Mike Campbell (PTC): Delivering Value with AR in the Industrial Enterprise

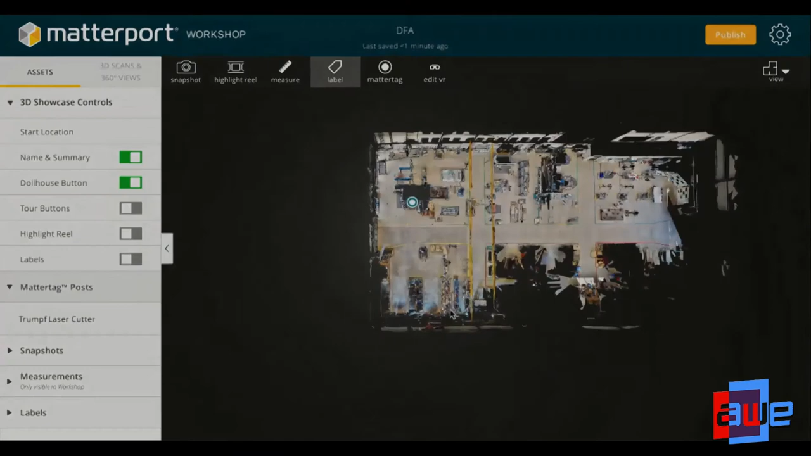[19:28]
We can create tags that indicate different parts of machinery,